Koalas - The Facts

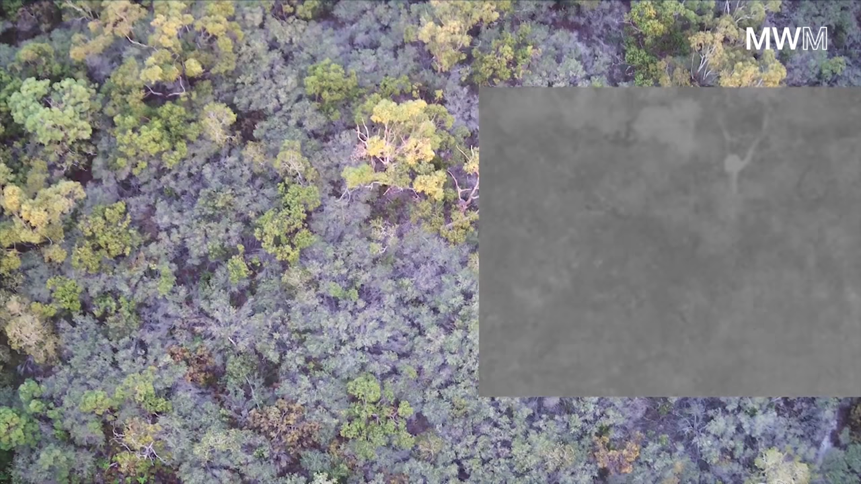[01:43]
So we do a lot of the drone thermal imaging looking for koalas to assess the baseline number that we actually have in Australia.